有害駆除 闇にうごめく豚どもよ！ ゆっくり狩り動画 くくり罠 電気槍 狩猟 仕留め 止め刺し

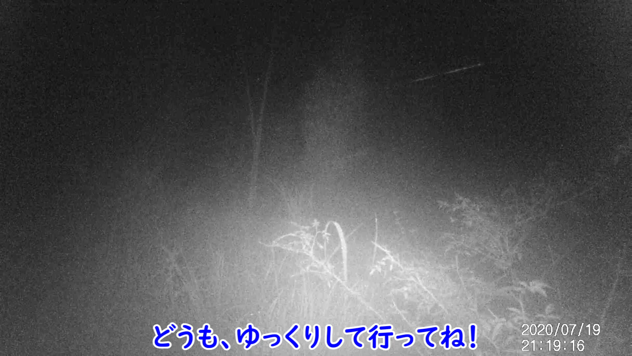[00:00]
トレイルカメラの動画です。とその前に、お願いを、チャンネル登録、ぜひよろしくお願いします。
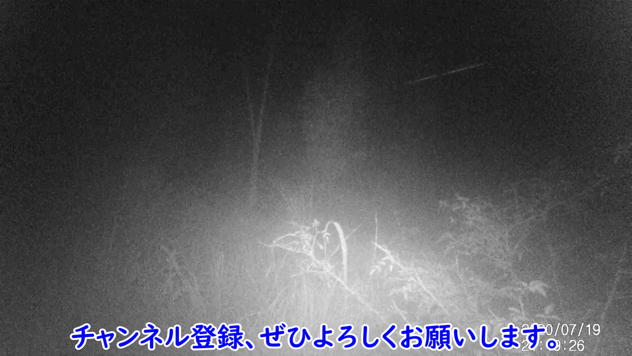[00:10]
投稿者のモチベーションが上がるので、よろしくお願いします。あと、感謝を、ついに1000人達成いたしました。こんな荒い編集動画ですが、登録していただき本当にありがとうございます。これからも頑張っていきますので、どうかよろしくお願いします。これは何が映っていると思いますか？
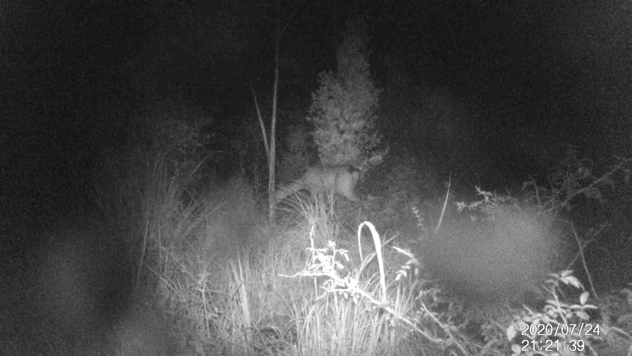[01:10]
罠も仕掛けているのですが、あと10センチ手前を踏んでいたら取れていました。実験的には立ち止まってくれなかったので失敗です。多分実験的に置いたものに、興味がさほどなかったためと思います。実験内容はまだ明かせませんが、簡単なことだったりします。
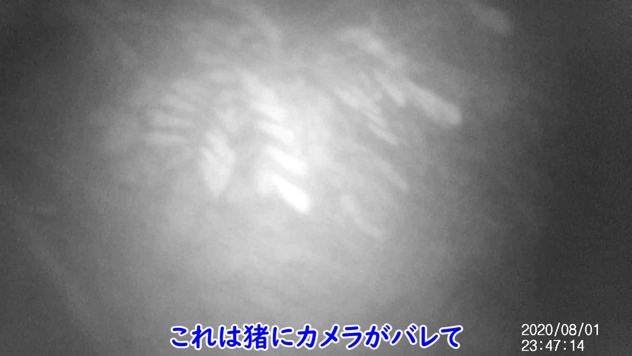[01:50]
これはイノシシにカメラがバレて、壊されそうになっているところです。かなり低めに設置していたので、簡単にバレてしまったようです。
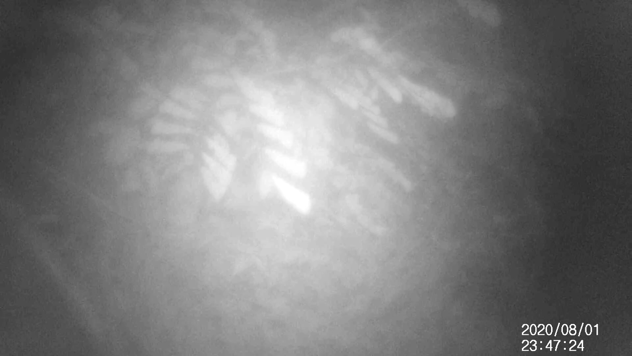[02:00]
約3時間後にまた来訪です。
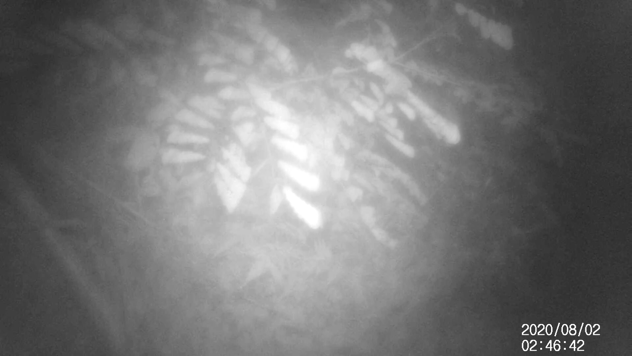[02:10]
耳が見え隠れしています。よほど気に食わないのか、執拗に攻め立てます。
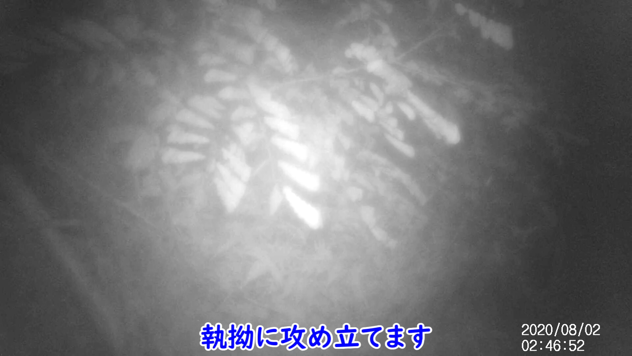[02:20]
なので壊されてもいい価格帯の、トレイルカメラがおすすめです。まだ鼻で押しているのでいいですが、これが噛まれたりしたら一発アウトです。
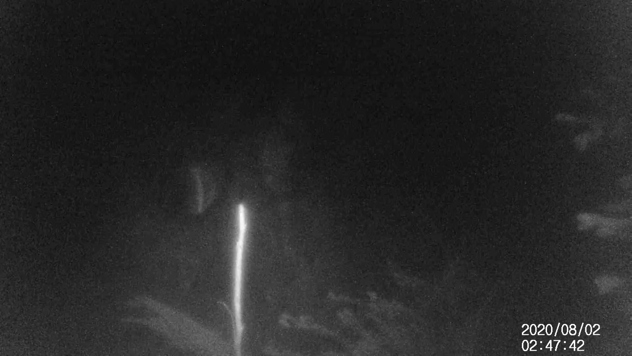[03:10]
これも実験の映像です。これに誘われてきたのは、小型のイノシシ。生まれて1年といったところでしょうか、群れで行動していました。